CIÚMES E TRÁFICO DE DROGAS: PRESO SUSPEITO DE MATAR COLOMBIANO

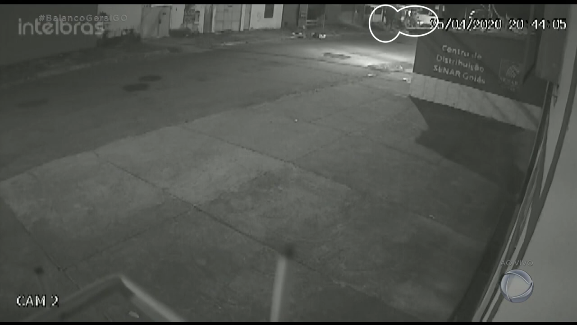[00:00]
Nas imagens gravadas por câmeras de segurança, um homem aparece correndo. Nos braços, ele carrega uma criança de sete meses de vida.
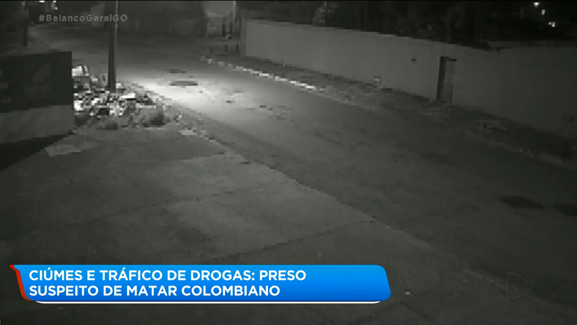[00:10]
O homem é Valentim Rodrigues Cueni, um colombiano de 41 anos de idade. Minutos depois, assim que vira a esquina, ele é baleado e morto por uma pessoa que estava de carro.